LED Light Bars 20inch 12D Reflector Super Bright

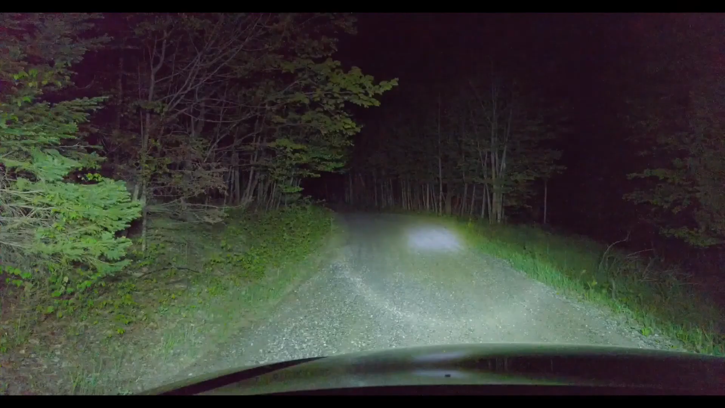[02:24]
Yeah, so far I've been using it for just over a month and I'm really really happy with how it's been working and holding up. Here is the side by side of the high beams on the left and the light bar on the right. Once again, the light bar just blows the stock stuff out of the water. What stood out the most to me is how well the floodlights do at lighting up everything at the peripherals. This is great when you're driving down the back roads at night as it will keep any of those animals about to cross in sight allowing you to avoid hitting anything.